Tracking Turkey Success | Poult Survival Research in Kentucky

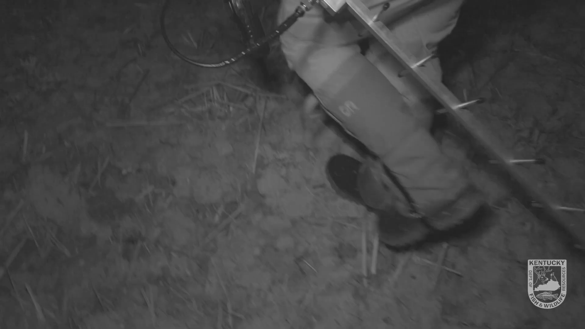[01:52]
We're gonna have this forward-looking infrared to help us with that. We'll be able to see her heat signature.
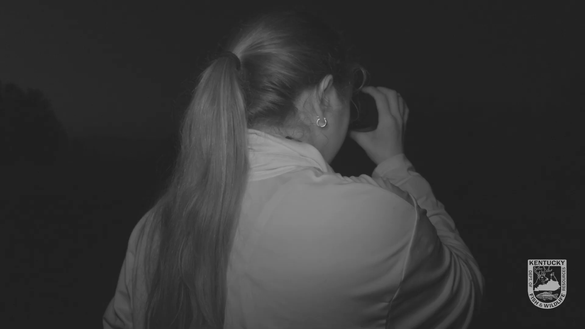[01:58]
In theory it's really foggy and humid out today so it might not work super great. We're gonna stay as far away from where we can. This is gonna help us do that.
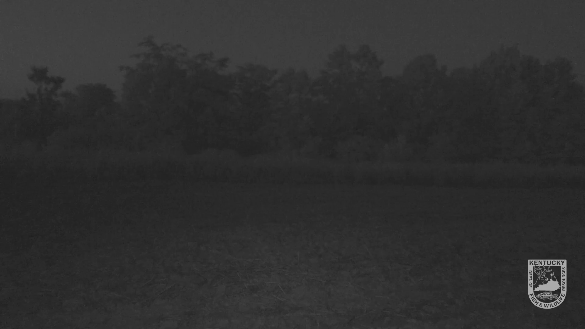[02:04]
So there's two hens in this tree here and one in the tree next to her.
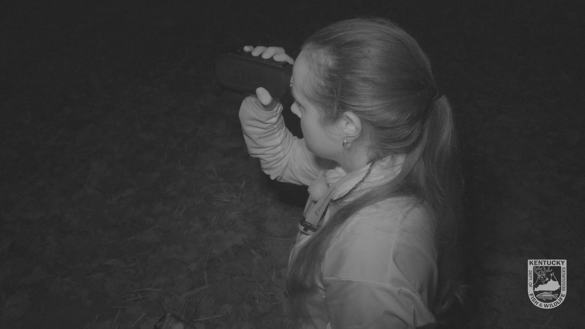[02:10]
She can see us. She knows we're here already. Which I can see if she has bolts. If she does, they're underneath her right now.
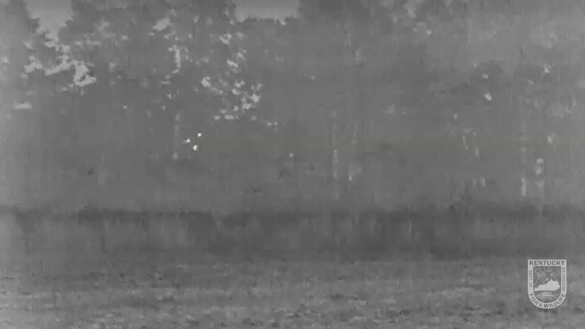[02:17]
One just switched to trees.
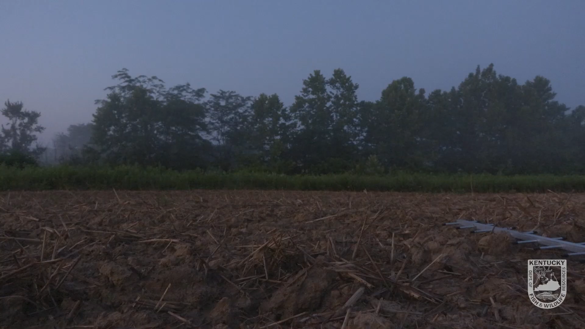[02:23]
All right.
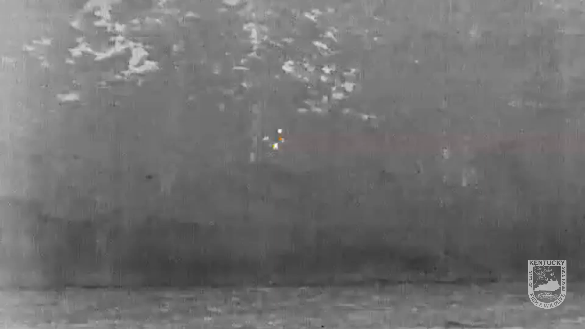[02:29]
That was a bolt. There's at least one. We got two birds right on top of each other.
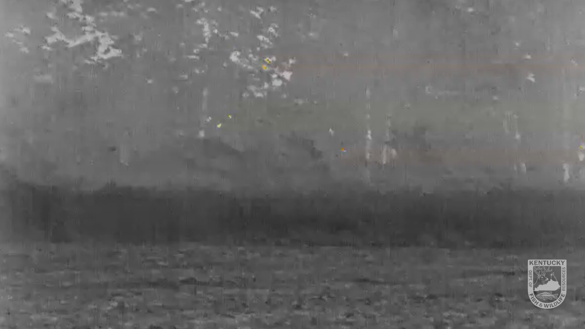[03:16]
There's seven, I think. Oh, they're flying down.